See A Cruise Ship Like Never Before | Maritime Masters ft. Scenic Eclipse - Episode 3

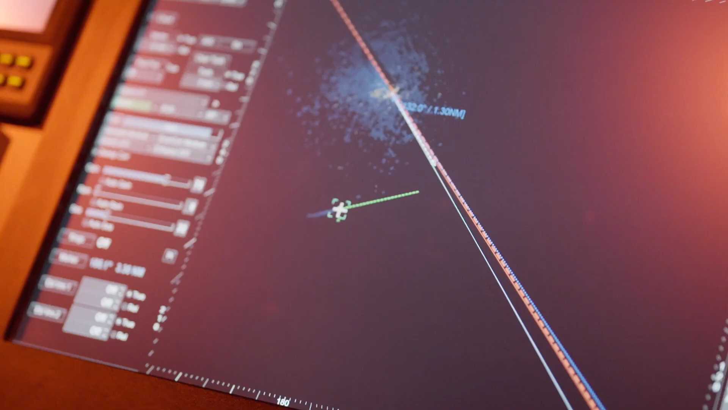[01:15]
It's quite small, it's about four points to starboard at about four miles at the moment.
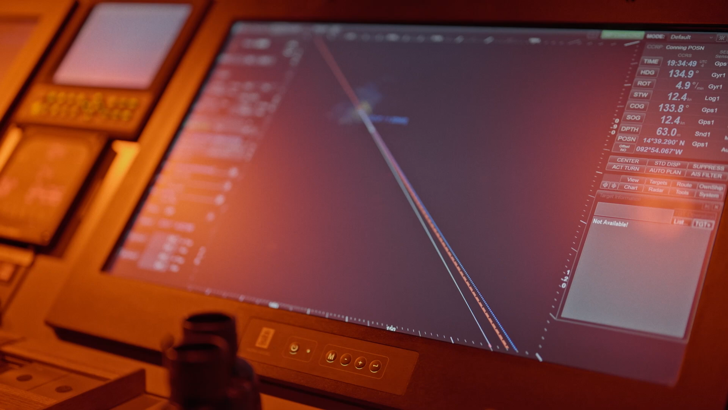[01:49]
Sunny, it looks like it's going to pass well astern of us, so it should be well clear.